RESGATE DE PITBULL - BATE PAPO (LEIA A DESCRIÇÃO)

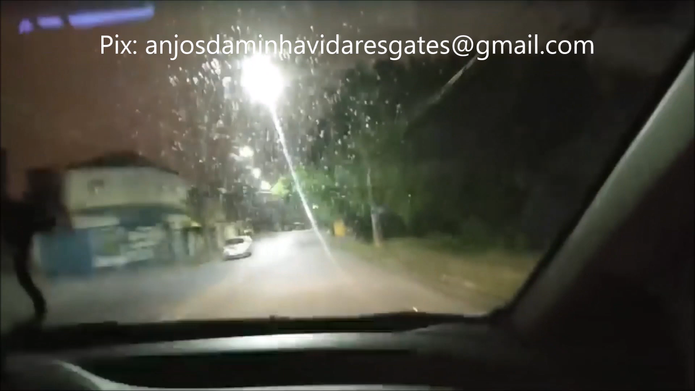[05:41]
Aqui o saco de lixo tá ali, ó.
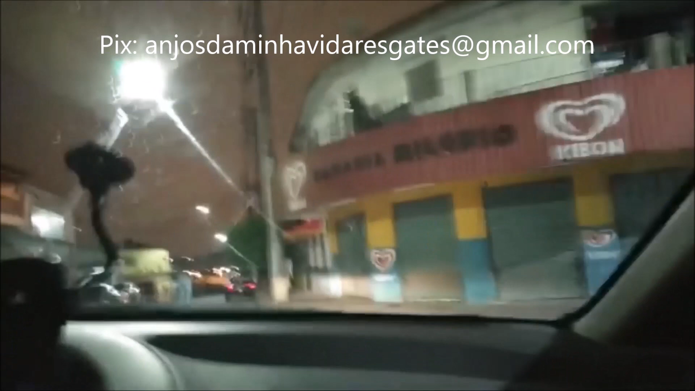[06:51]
O cachorrinho deitado ali, ó. Ó, tem um carrinho aqui de alguém. Ai, Jesus, eu te acerto.
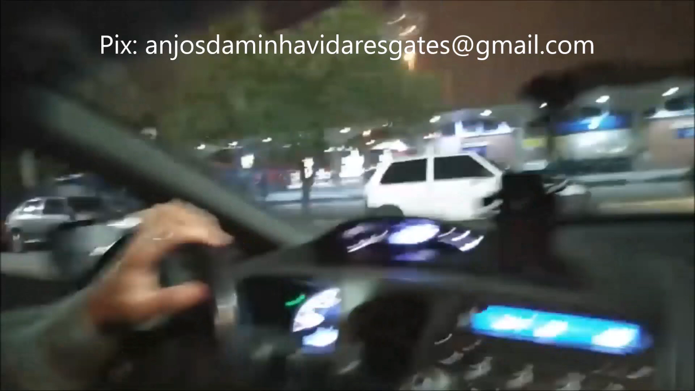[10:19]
Ele tá gordão, bem gordão. E tá na porta do bar ali, então tem dono.
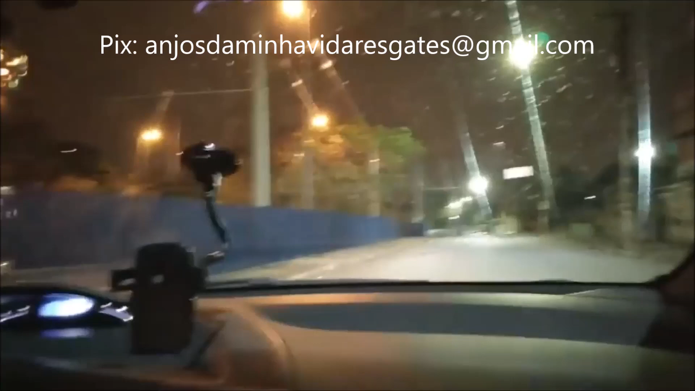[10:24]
Então, beleza. Quanto é isso aí? Devo subir esse algo aqui ou não? Não. Suba um pedacinho dela, desse já entra ali, né, Grazi? Pra ver se a gente acha algum cachorrinho aqui, ó. A gente passou pra mim, não passou. Aqui não, a gente sobe só até ali e já desce. E já entra ali naquela rua de trás. Deus do céu, vi uma mulher ali agora, parada no portão,